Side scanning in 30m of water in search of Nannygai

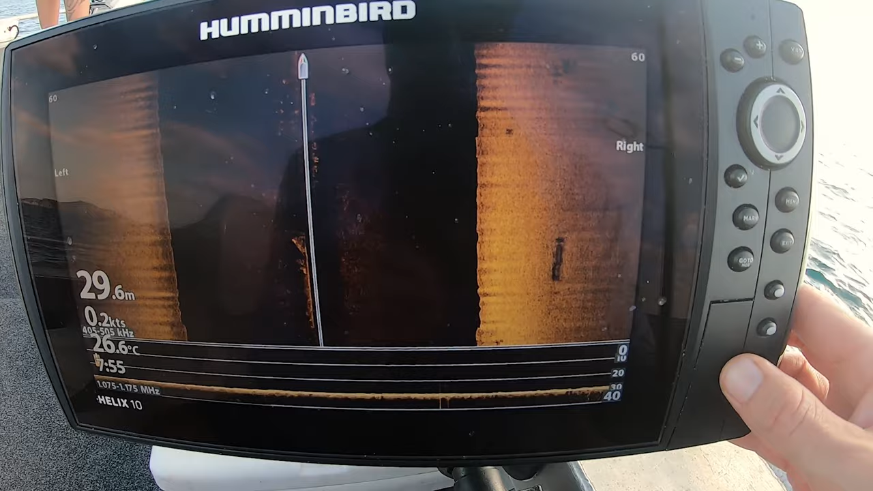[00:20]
On screen: depth 29.6 m, water 26.6°C, speed 0.2 kn
Side scanning in 30 metres of water, fighting bombies and shit.
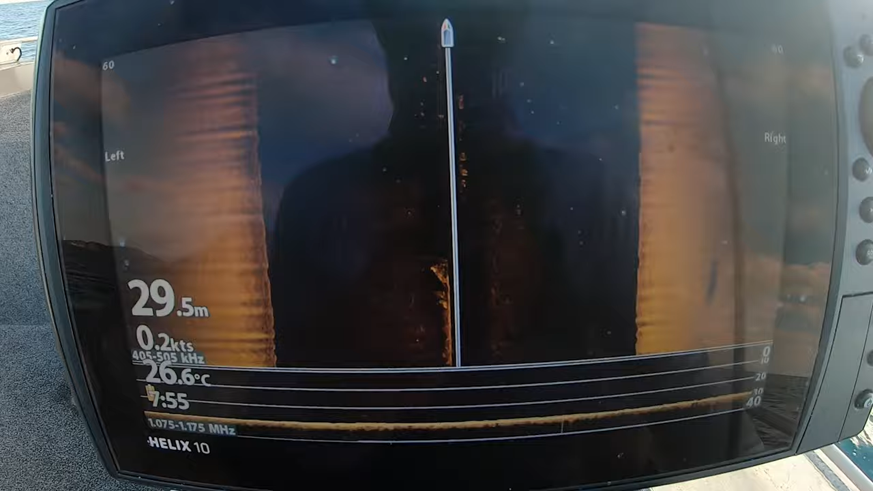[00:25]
On screen: depth 29.5 m, water 26.6°C
I don't know what you'll find.
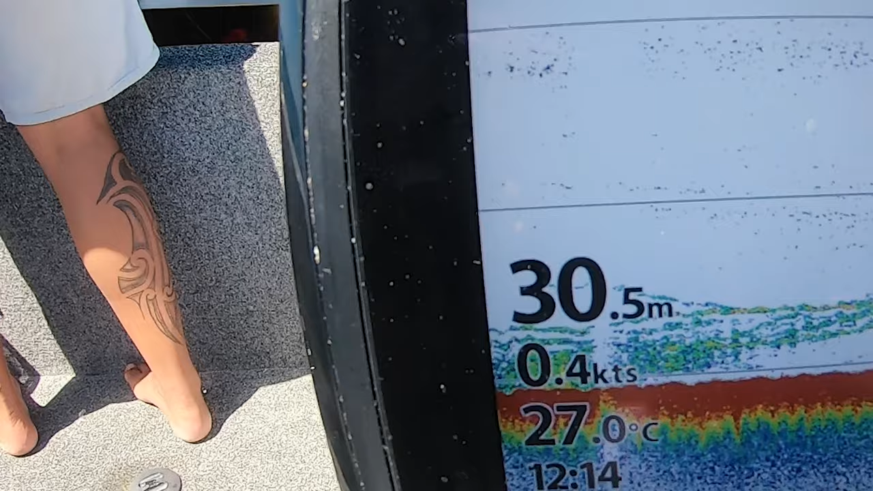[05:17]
On screen: depth 30.5 m, water 27.0°C, speed 0.4 kn
school of nannies on the bottom.